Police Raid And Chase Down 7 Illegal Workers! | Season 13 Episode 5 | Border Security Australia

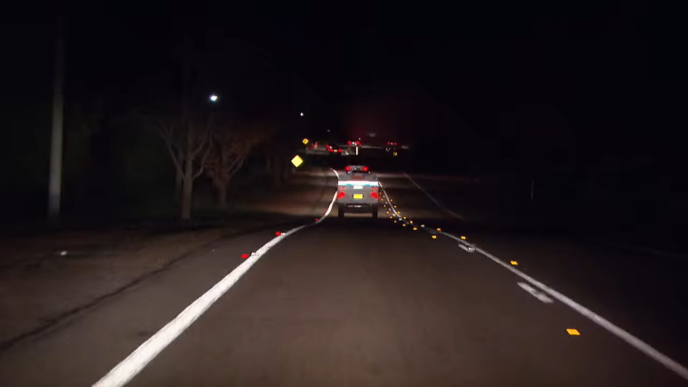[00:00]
It's 4.30am and an Australian Border Force compliance team is on their way to execute a